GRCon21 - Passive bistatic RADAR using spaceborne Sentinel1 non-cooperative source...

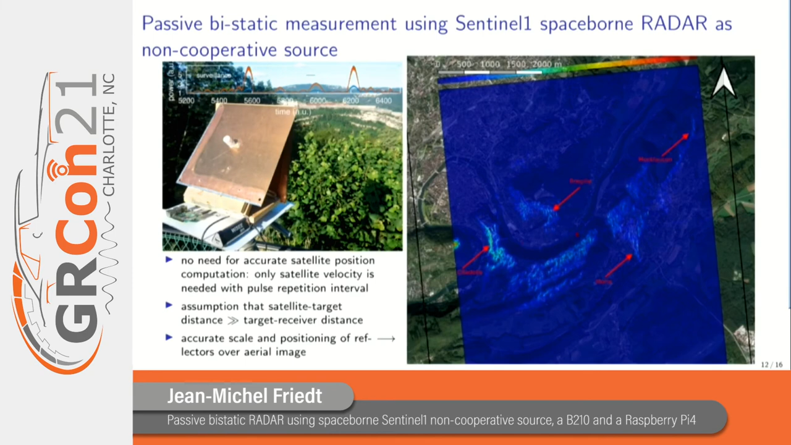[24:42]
And this other direction here, this azimuth direction, will be extracted by performing the phase calculations.